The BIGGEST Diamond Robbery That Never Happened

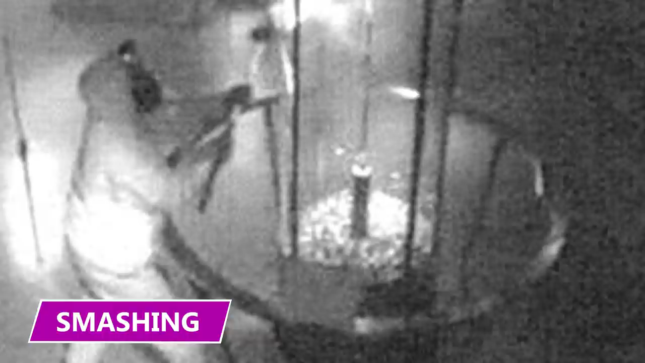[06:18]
The glass was very strong and capable of withstanding a 60-ton ram, but the gang had planned for this.